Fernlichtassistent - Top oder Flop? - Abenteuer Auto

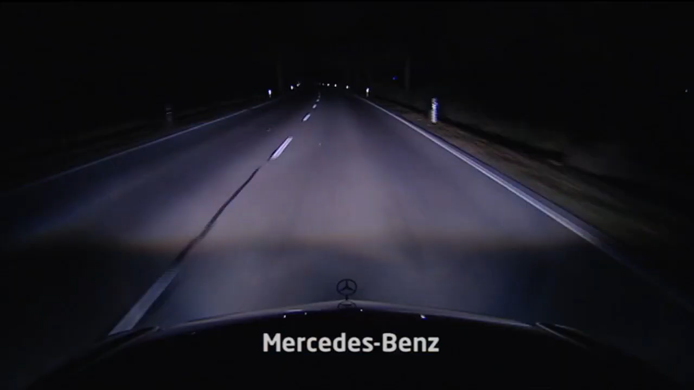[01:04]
Fernlicht setzt es eher zurückhaltend ein. Auch auf der Autobahn oder bei überholenden Fahrzeugen wird frühzeitig das Licht sozusagen gedimmt. Diese Technik verwendet nur Mercedes. Was mir gut gefällt, ist dieser sanfte Übergang. Das heißt, er senkt die Scheinwerfer ab. Es ist nicht so ein starker Kontrast zwischen An und Aus. Sehr angenehm, auch für den Gegenverkehr wahrscheinlich.